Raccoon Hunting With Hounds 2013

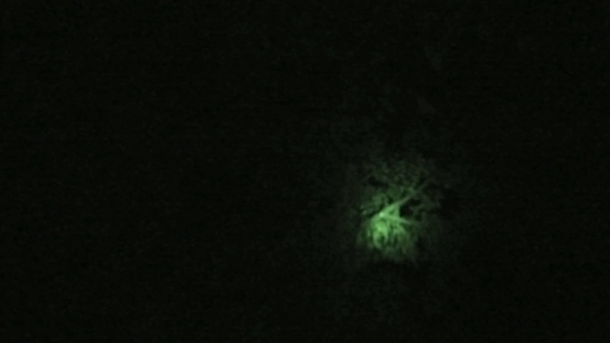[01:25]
Yeah, I see it. Yep. Yep.
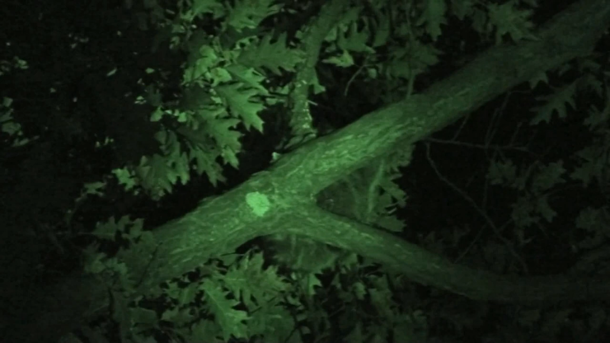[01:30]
Hey, on the tree. On the tree. On the tree. See Gabby, on the tree. I think his head's this way. Oh, his head's looking behind us? I think it's yeah. I'm picking up there. Okay. Back it up a little bit.
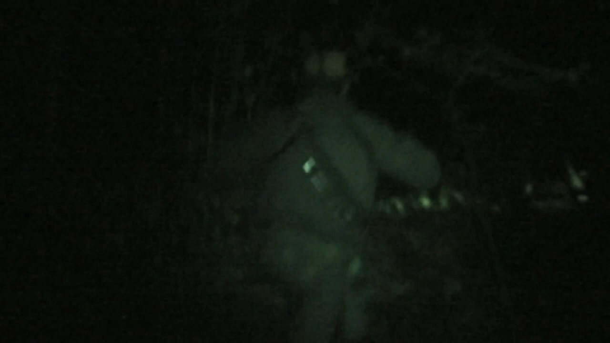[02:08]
Yeah. There's fries, isn't it? It's probably next to him.
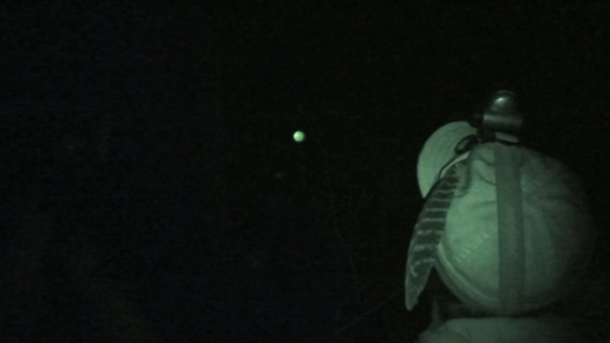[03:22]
So he's going to tie them up while we take the shot.
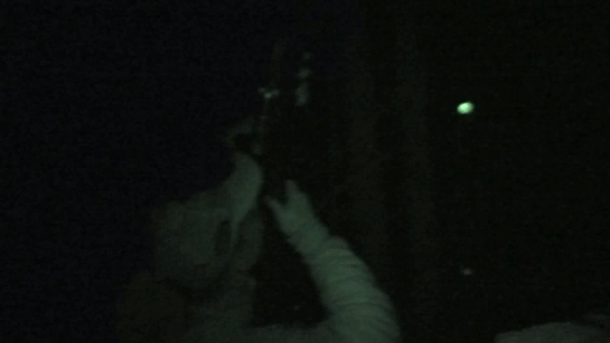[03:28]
I'm going to get this shot here pretty quick.
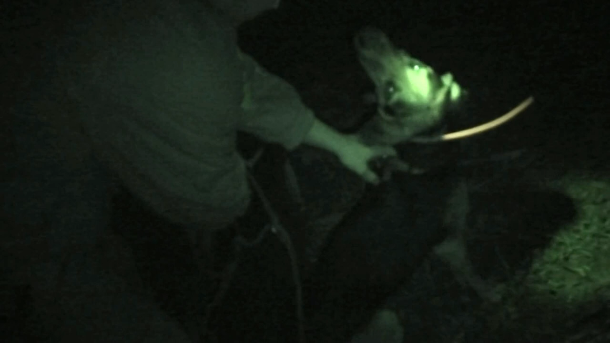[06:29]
All right, let's go. Let's go. Let's go. They caught something. What did they catch? What is that? Skunk. Is that a skunk? Is that a skunk?
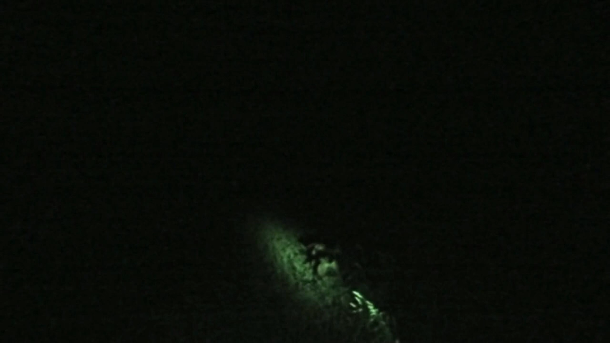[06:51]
Oh, they got into a skunk. Get back. Oh. Really? meet. Get back.
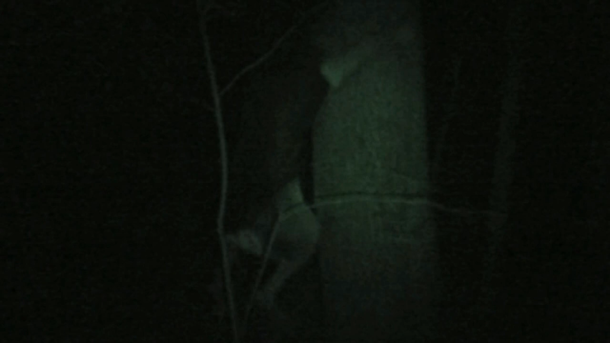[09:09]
We got two in this tree. That's pretty good
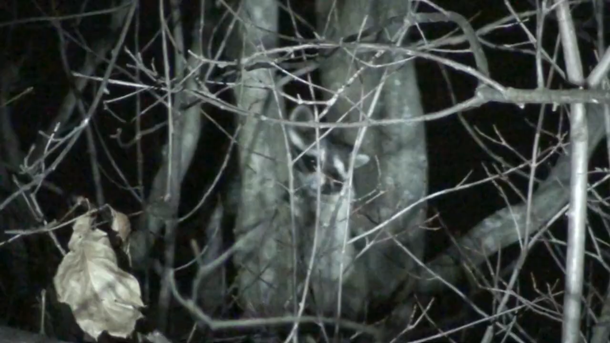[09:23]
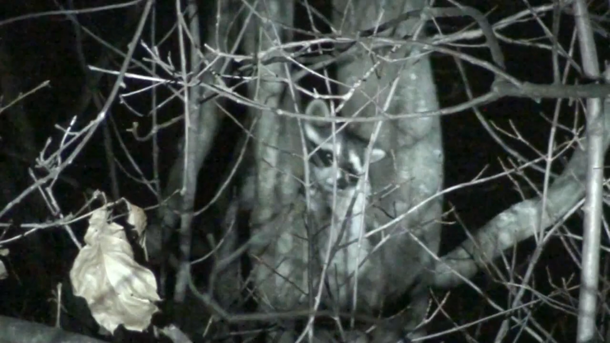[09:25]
Hey Oh Don't worry I think we can get that one
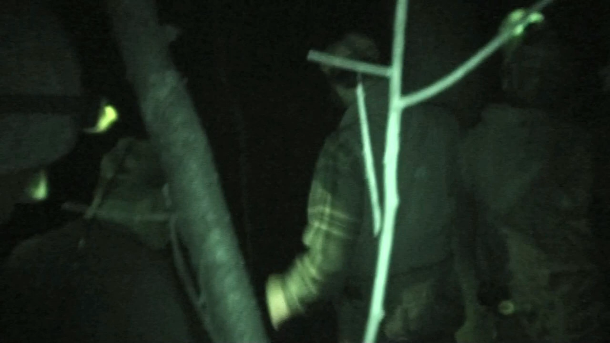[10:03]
There we go There we go There